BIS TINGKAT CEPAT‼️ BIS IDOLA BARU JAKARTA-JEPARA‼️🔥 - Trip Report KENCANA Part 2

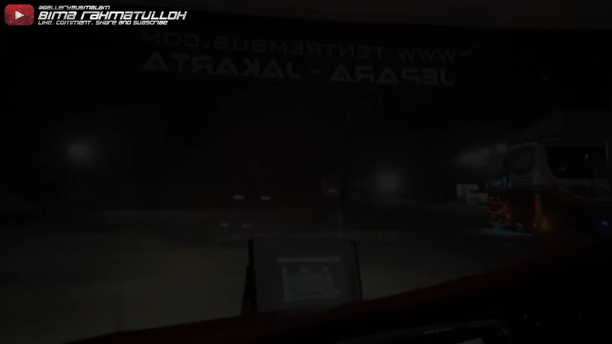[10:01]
Oke teman-teman, ini kita sudah sampai di rumah makan Singgalang Jaya Cikamurang.